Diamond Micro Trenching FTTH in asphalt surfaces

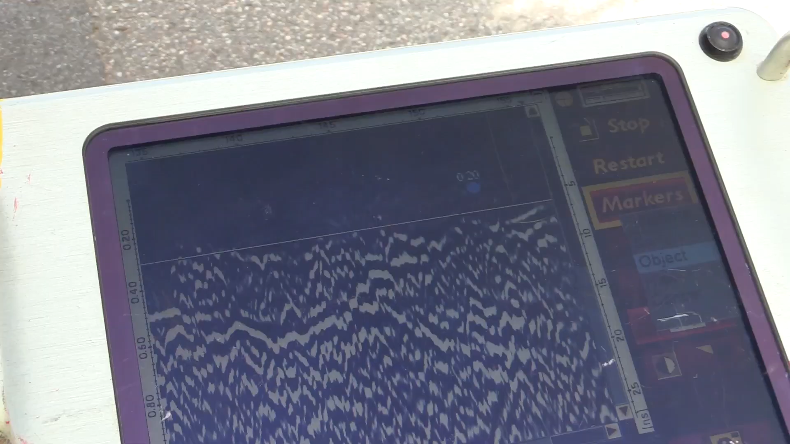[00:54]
Discrete objects, such as utilities, typically produce characteristic features, so-called hyperbolas, in the resulting radargram shown on the screen of the device.